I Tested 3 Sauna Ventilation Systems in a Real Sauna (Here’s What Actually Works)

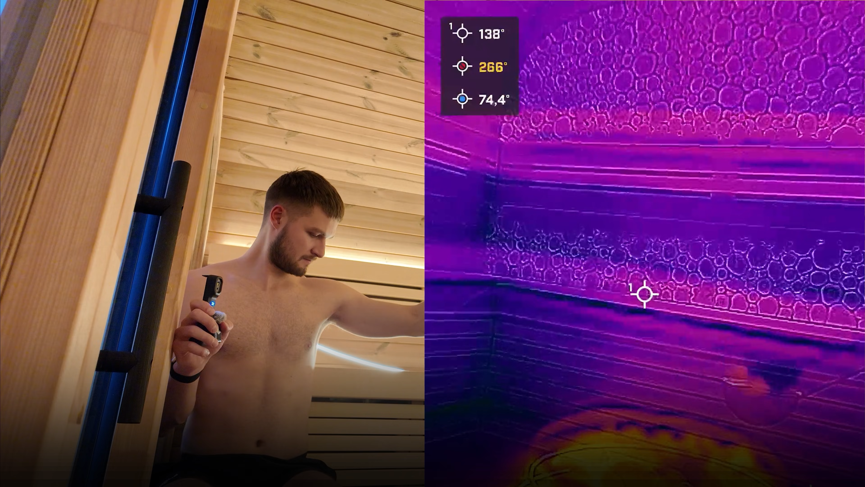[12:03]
as we can see all the steam goes up but nothing seems to come down and i can't feel any steam when sitting on this lower bench yep so all the steam is there in the ceiling and nothing is coming down so let's
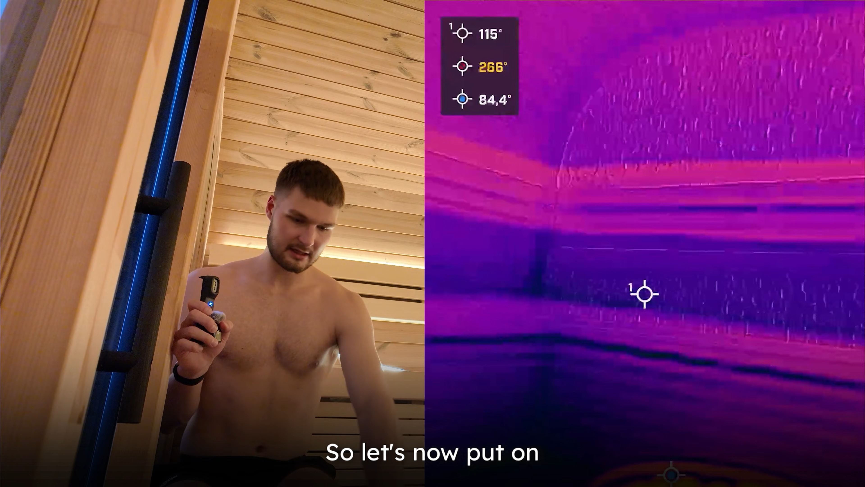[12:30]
now put on only the exhaust vent turn this button let's see if anything starts coming down even before we push lower
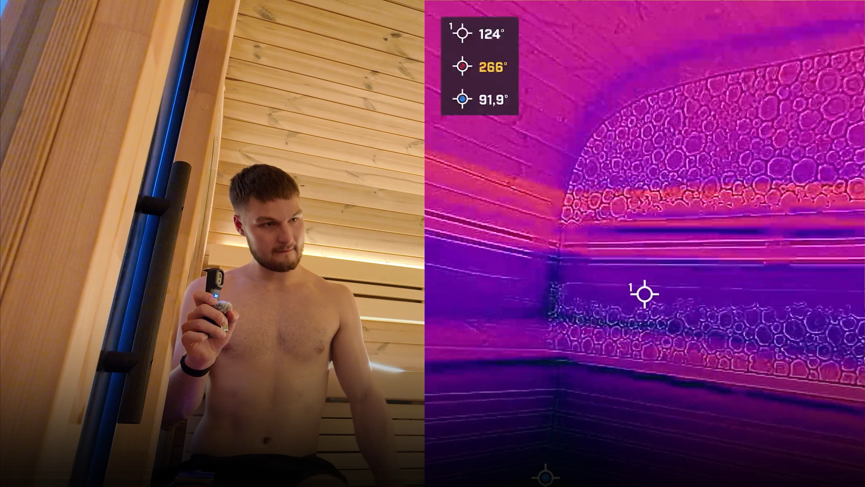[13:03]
it goes up but it's coming down as well as we can see the load is getting pulled down from the ceiling
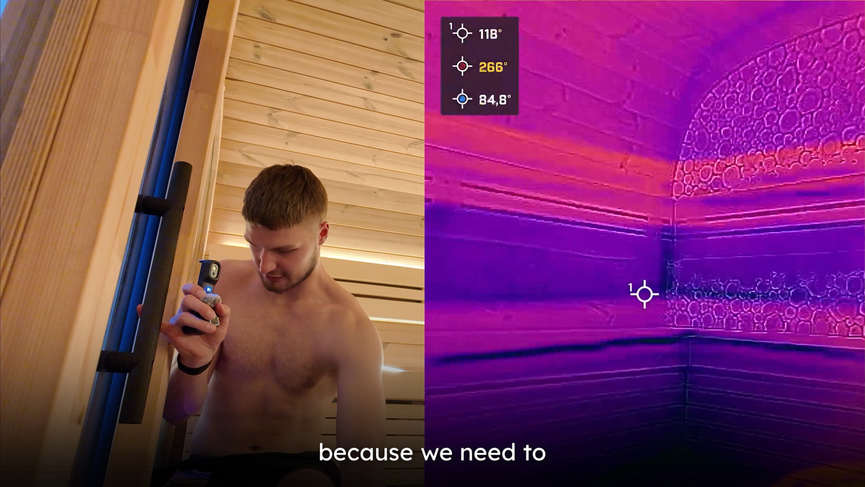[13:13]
let's throw a lot because we need to really get this effect
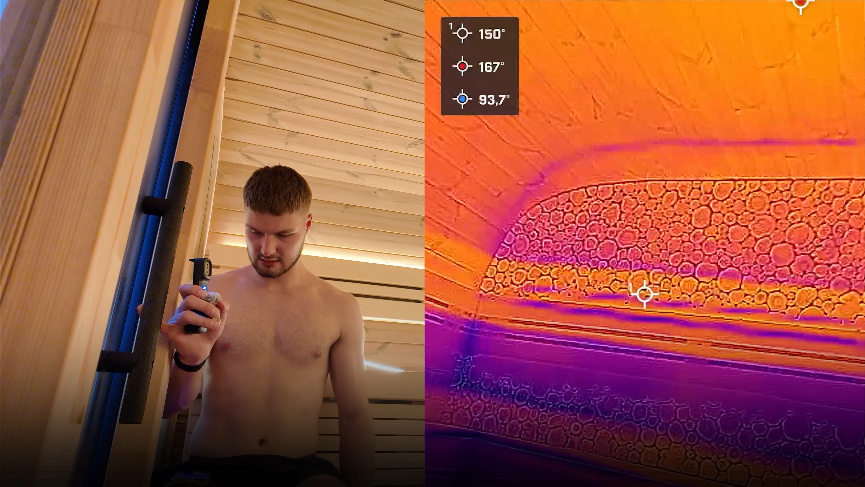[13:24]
so everything goes up but now i can also feel it on my lower body and even on my legs
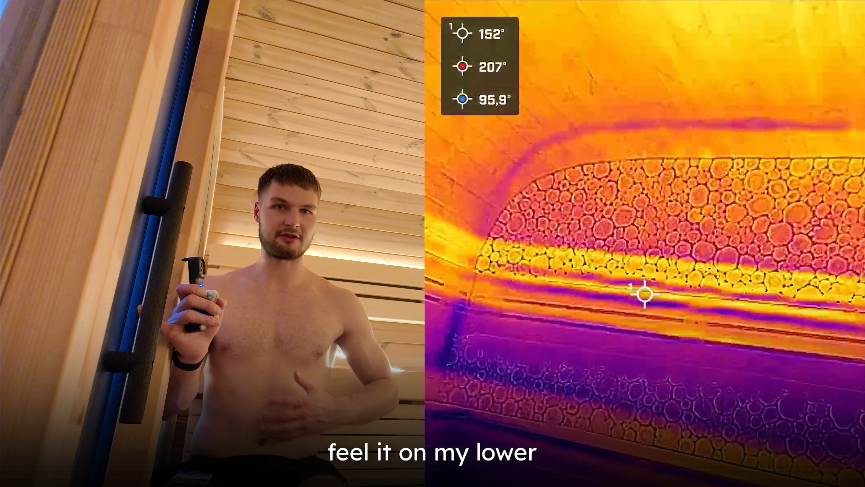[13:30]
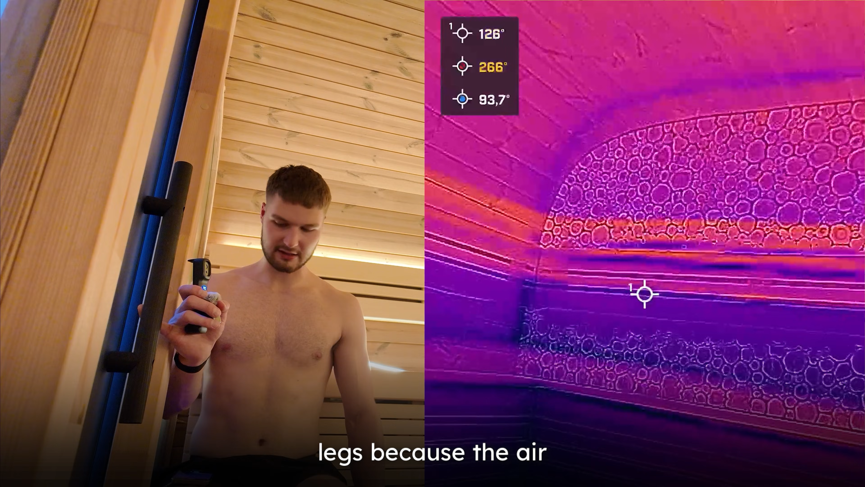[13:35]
because the air is getting pulled down by the exhaust point that
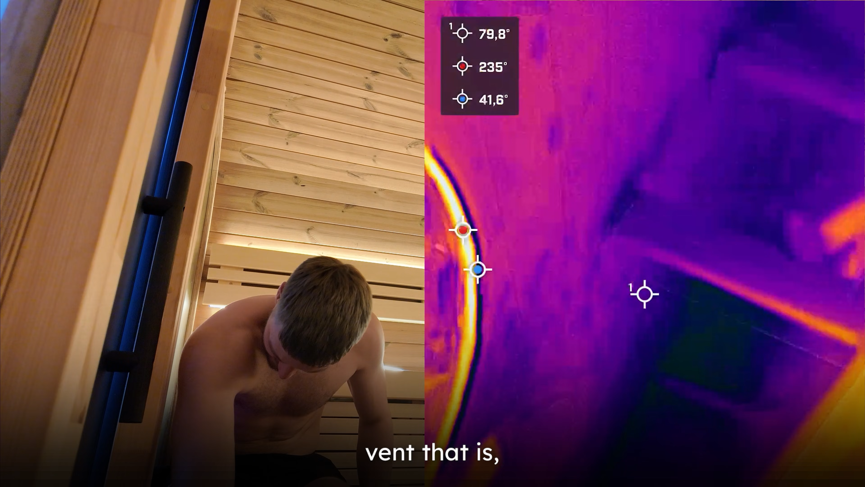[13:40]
is see if i can show that it's right
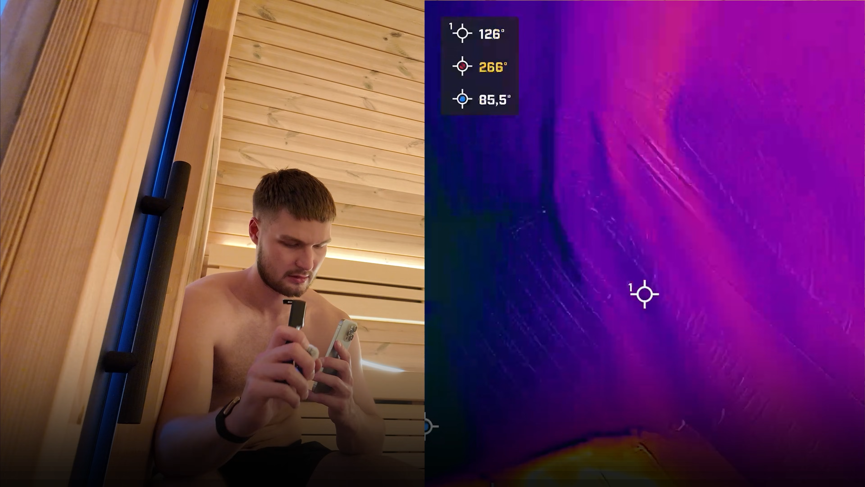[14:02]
now we can see the air coming from there
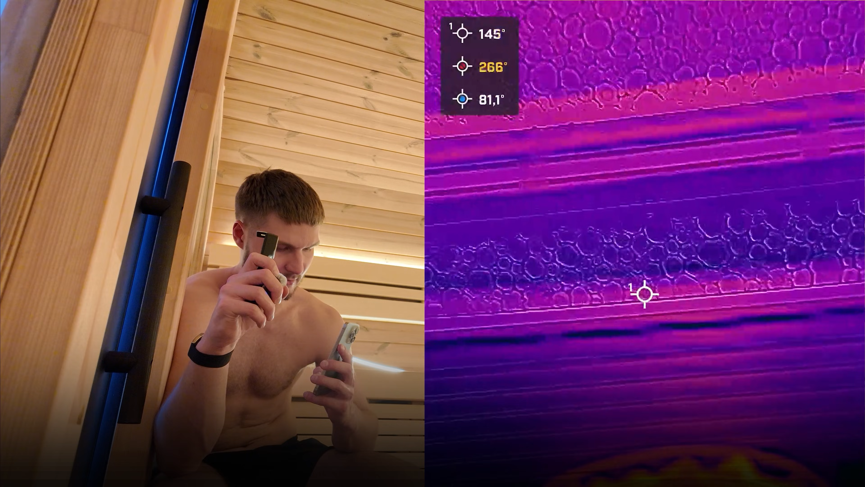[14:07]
from right here we can see the air coming in the oxygen the fresh air coming from here
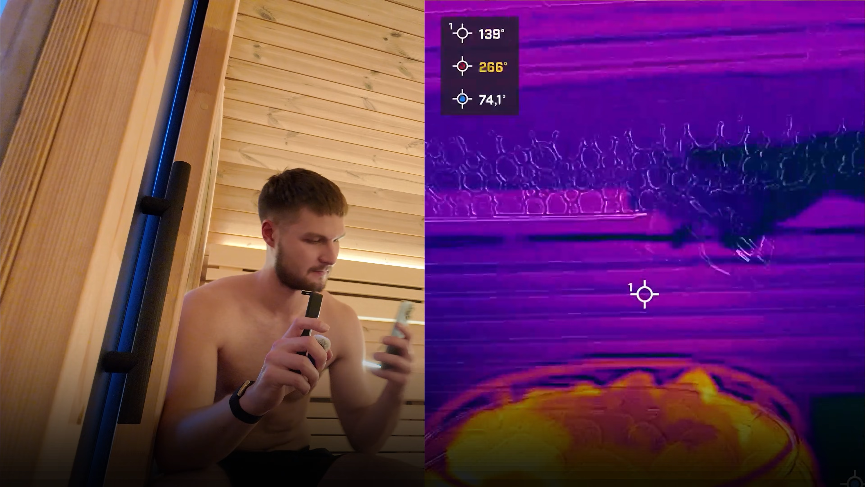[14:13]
now the air is really circulating and it seems like the temperatures are starting to even out quite a lot that's how it feels at least as we can see here we have some hot air hanging around there
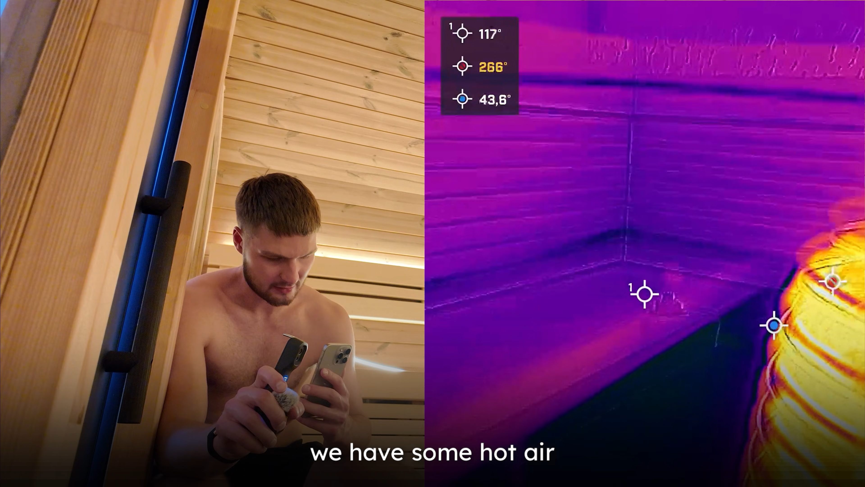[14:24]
yep so it's hard to illustrate and my things will die soon but hope this gives you some
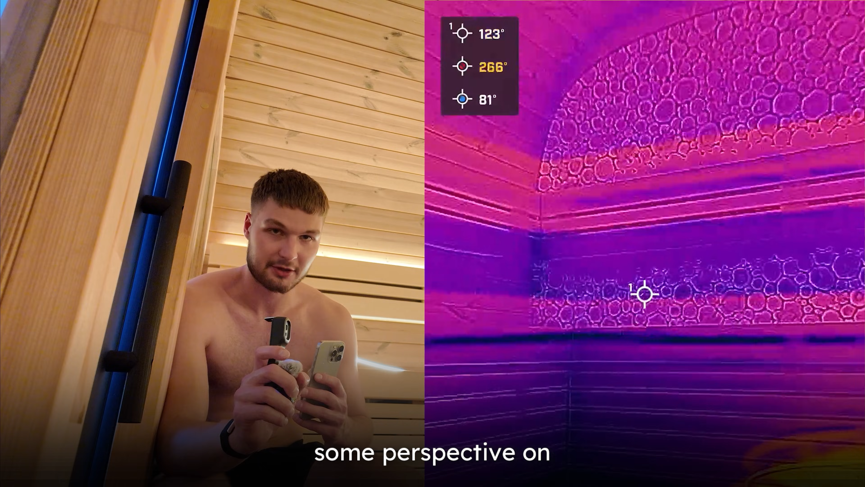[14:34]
perspective on how the air circulates now